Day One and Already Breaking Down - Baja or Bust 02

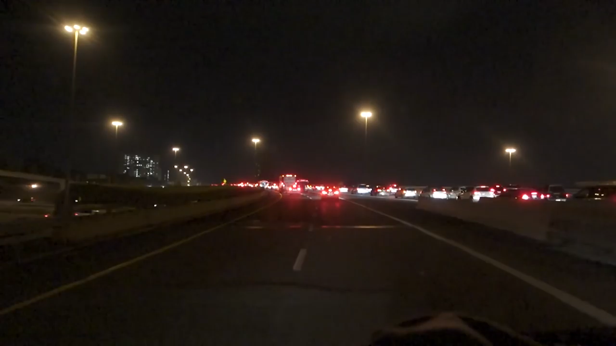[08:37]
There comes that Toronto traffic. Toronto is Canada's biggest city.